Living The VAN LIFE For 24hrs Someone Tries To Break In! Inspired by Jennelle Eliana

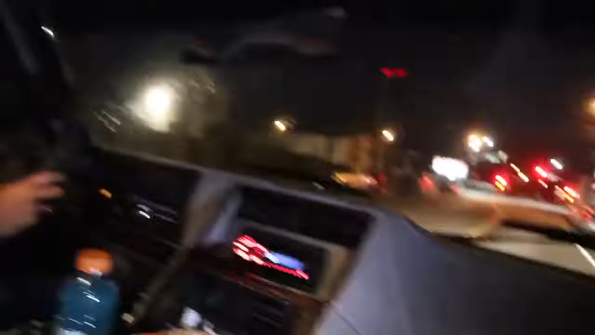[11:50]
Oh, my goodness. Oh, it's a green light. Don't. I'm pushing it. Oh, my God. Now, I think the door's about to open.